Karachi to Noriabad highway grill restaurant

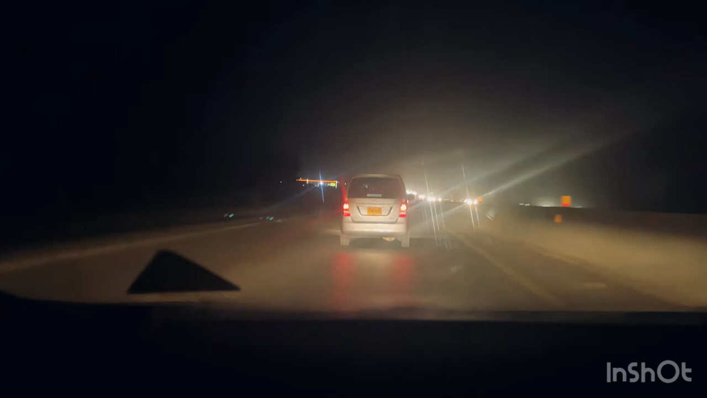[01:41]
अच्छा तो यह हाईवे ग्रेल नूरियाबाद का रास्ता है अकर आप
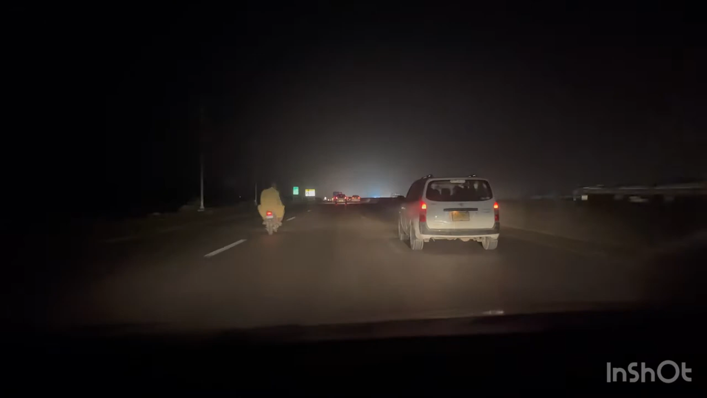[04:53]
अच्छा जी तो यह एक्जिट नंबर एट है इसका बोर्ड में आपको दिखाती हूं यहां से आपने ट्रैन लेना है हाईवे गिल जाने के लिए यह आगिया नूरियाबाद है यह एक्जिट नंबर एट तो यहां से हमने एक्जिट
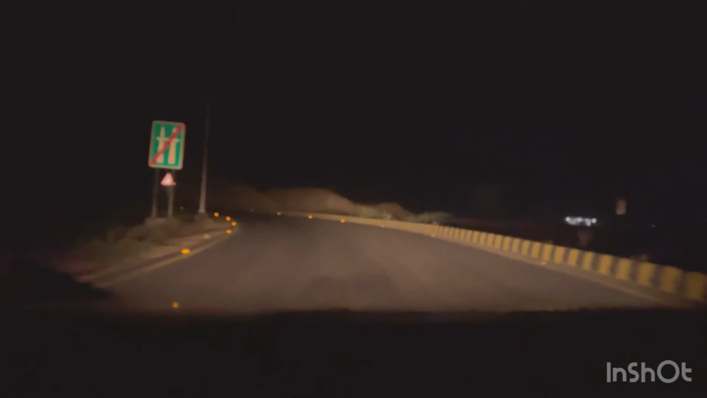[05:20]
लिया हाईवे से और अब हम जा रहे हैं यह एक्जिट लेके हमें दूसरे रोड पर जाने हमें एक्जिट लेके हमें दूसरे रोड पर जो है दावाद से कराची जाने